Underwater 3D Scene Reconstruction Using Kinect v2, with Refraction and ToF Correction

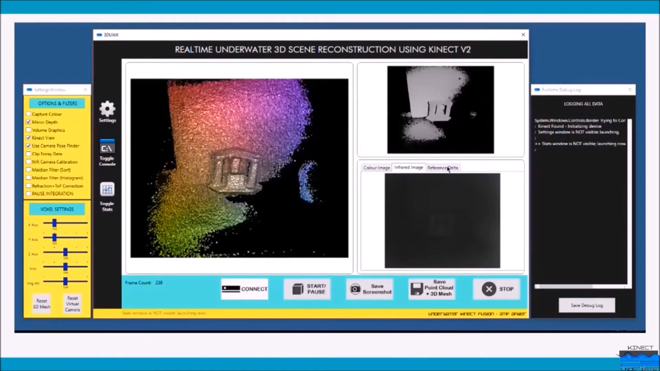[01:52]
A customized Windows-based implementation including the proposed noise filters, camera calibration, time-of-flight correction, and diffraction correction algorithms was developed in C Sharp using the Windows-based Kinect Fusion SDK.
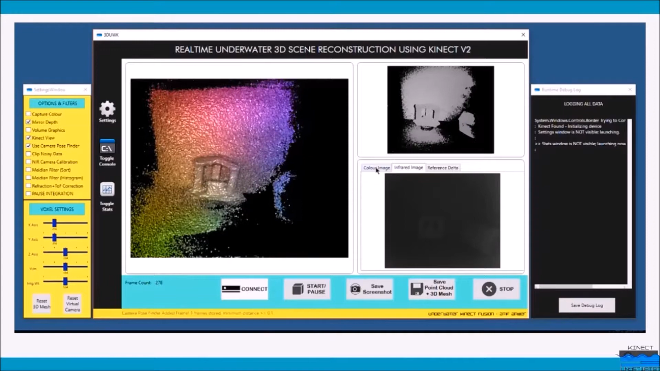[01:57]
The software captures data from Kinect attached to the USB port or from the data being played back from the Kinect Studio for post-processing.
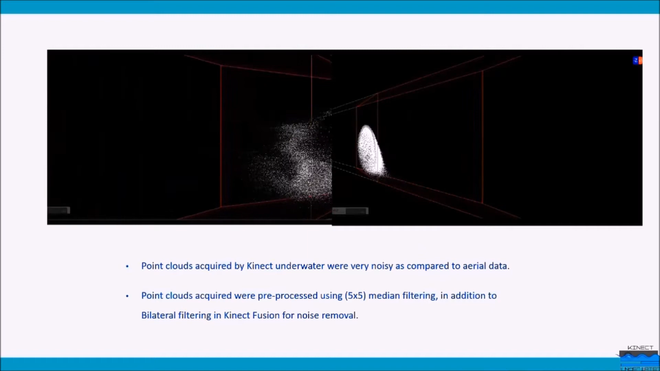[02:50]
The point cloud acquired is significantly noisy due to suspended particles and other microbial life that reflects the infrared in water. For depth images taken underwater, the noise can be categorized as a certain vapor type, so a 5x5 medium filter was applied to the depth images in addition to the bilateral filters in Kinect Fusion.
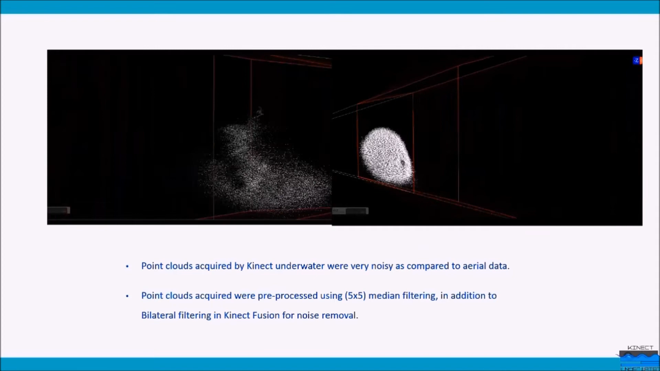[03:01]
We also propose a fast and intuitive refraction correction method that caters for the effect of refraction of nearly infrared rays underwater, incorporating the effects of housing and the medium.
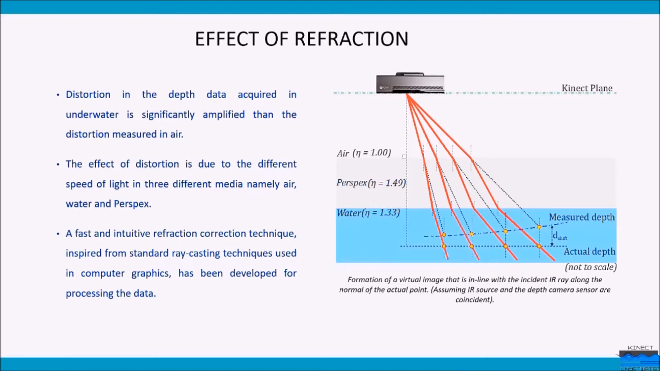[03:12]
Scene reconstruction results after applying all these steps can be seen in this table. After applying a proposed method, the features of the object scanned are much clearer as compared to the unfiltered data.
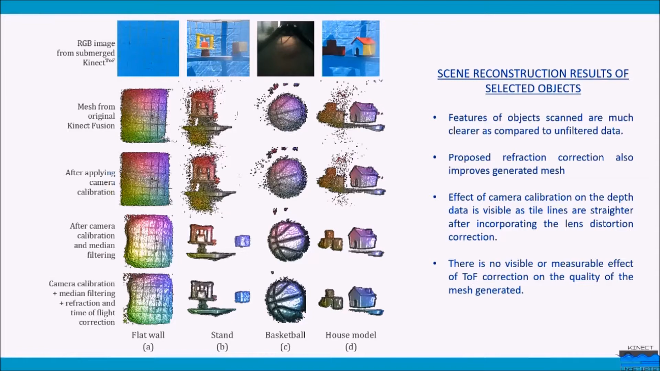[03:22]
Effects of a proposed refraction correction technique can be seen much more clearly when a flat wall is reconstructed in 3D. After processing, we are able to achieve a mean error of 1.3mm and a flatter 3D mesh after cancelling out the pin cushion distortion.
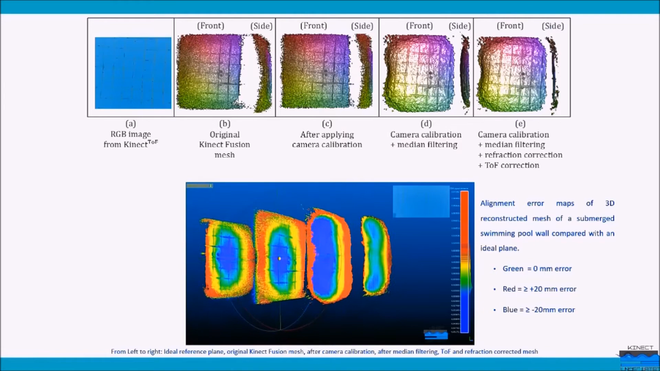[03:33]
Here we can see the results of 3D mesh of the selected objects generated from original Kinect Fusion code and compared to the mesh after applying camera calibration, noise filtering, time of light and refraction correction.
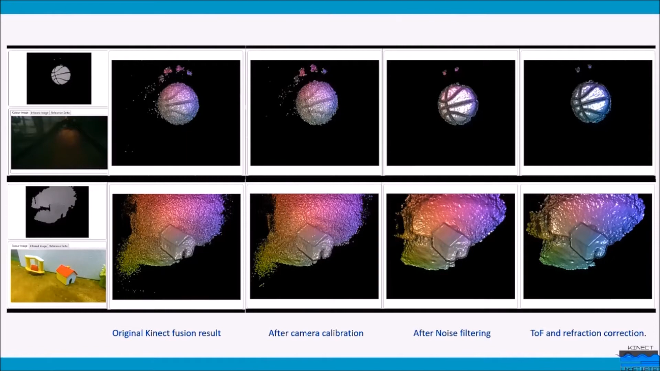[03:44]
For these objects, we were able to achieve a mean error of ±6mm with an average standard deviation of 3mm.
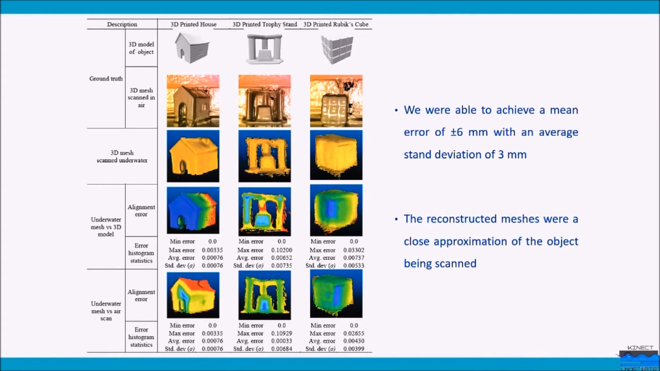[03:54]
The reconstructed meshes were a close approximation of the objects being scanned. The objectives of this research were to evaluate the substitution of expensive and specialized optical depth sensors with economical and easy available sensors for small-scale underwater 3D scanning.